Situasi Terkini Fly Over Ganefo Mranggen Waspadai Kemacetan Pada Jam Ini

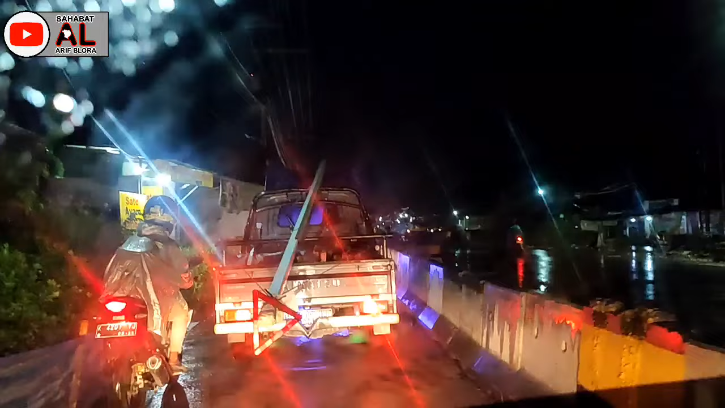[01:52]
Itu alat beratnya masih standby di sana itu. Berjalan pelan-pelan itu untuk sepeda motor bisa melusuk-melusuk seperti itu, bisa lewat tengah, tapi kita ini kita lewat jalur paling kiri ini.
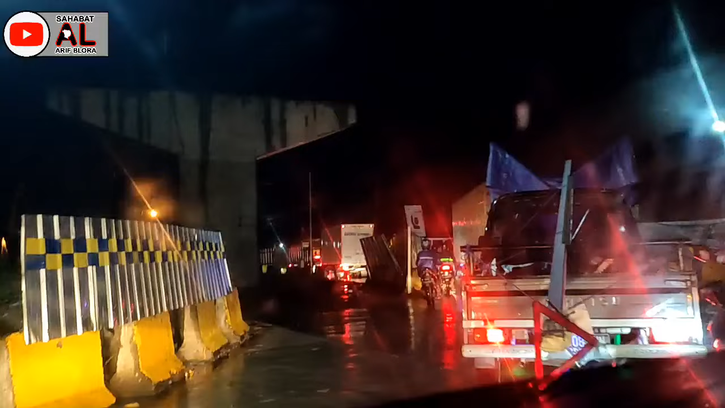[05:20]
Nah, itu tiang panjangnya itu besar-besar seperti itu. Ya harus sabar. Dalam kemacetan seperti ini harus sabar.
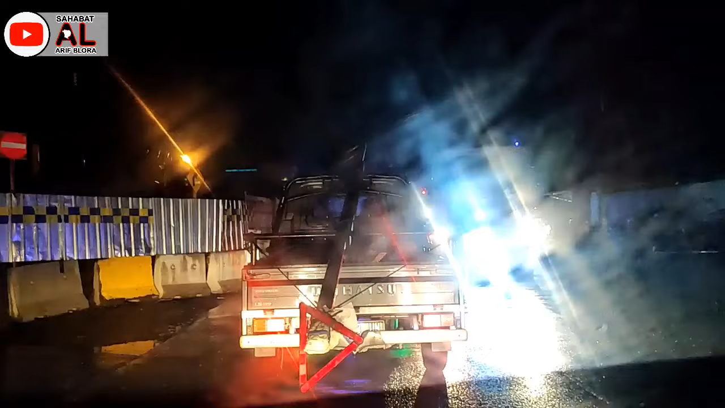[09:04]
Nah, kalau dari arah timur landai tapi masih berjalan ya. Ini buat pengalaman kita, ini kondisi real di lapangan seperti ini ya. Jika mau melintas, usahakan hindari saat waktu menjelang maghrib seperti ini,
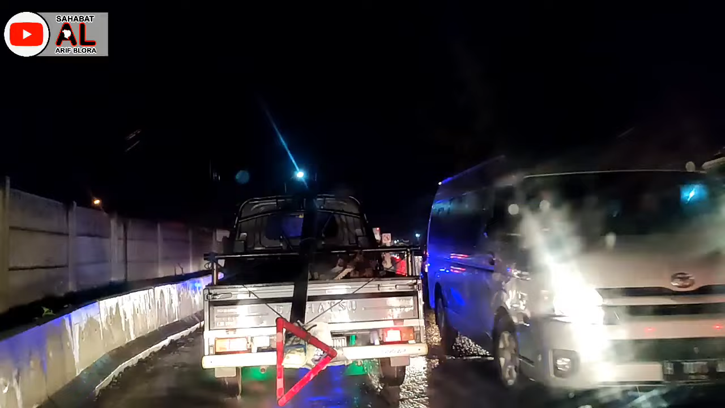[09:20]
karena pasti terjebak macet gitu aja. Wes iso diketarani iki bar maghrib kok ngene situasi ini. Nah. Alon-alon mendek mlaku meneh. Alon-alon mendek mlaku meneh terus. Iki berarti cara wong ameh lairan ngono rekoso ya lairno. Nah, iki masuk jalane kok ngene iki. Nah,
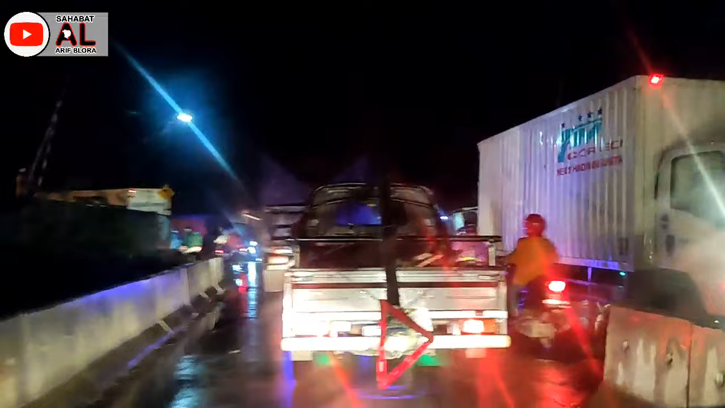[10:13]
Nah ini lewat perlintasan kereta api ini. Alhamdulillah ini sudah mulai lancar ini jalannya, meskipun pelan-pelan, tapi yang penting jalan gitulah.
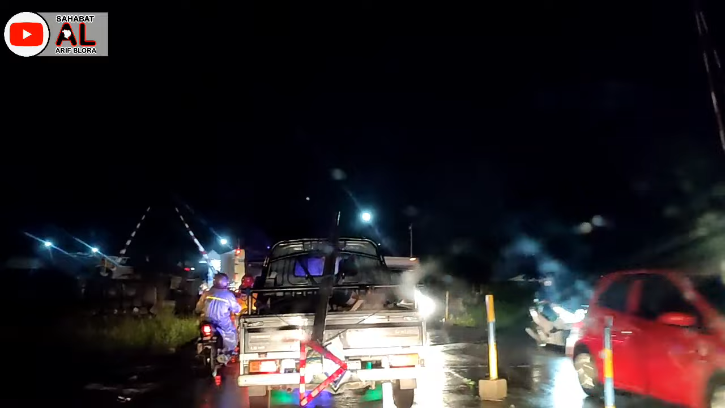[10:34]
Nah ini relnya, situasinya. Serial kereta api.
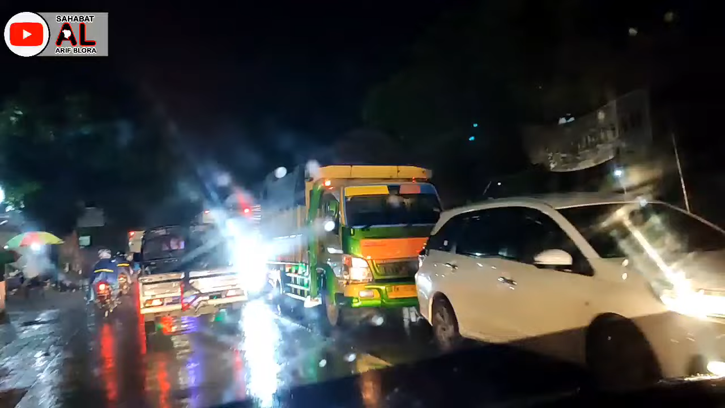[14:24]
Ini yang dari sebelah kanan, tepatnya dari arah jalur Purwodadi atau dari Blora menuju ke Semarang, ini macetnya lumayan panjang guys. Dari arah timur ya Mas Arif ini, ini macetnya lumayan panjang. Ini bisa kita lihat. Nah, ternyata sampai segini macetnya ini di wilayah flyover Ganevo ini.
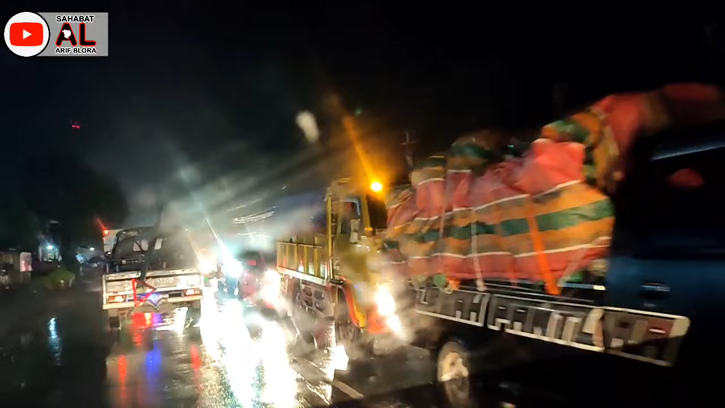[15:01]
rawan macetnya saat ini habis maghrib. Nah, ini lumayan panjang, ini ada berapa kilo ya ini ya? Oh, sampai sini oh.